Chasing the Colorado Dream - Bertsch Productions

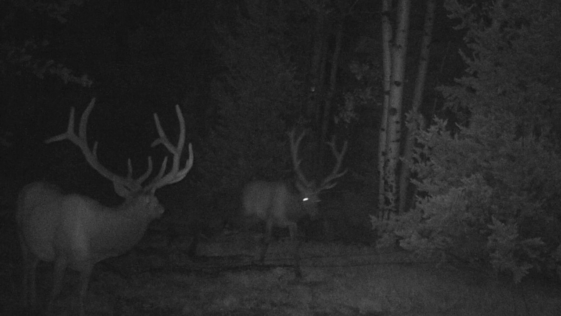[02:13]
and he's going to be the focus of our hunt for the most part, but we might have to take one of these other bulls if we get an opportunity on them as well, because they'd definitely be respectable bulls. So we'll just play it by ear and see what happens.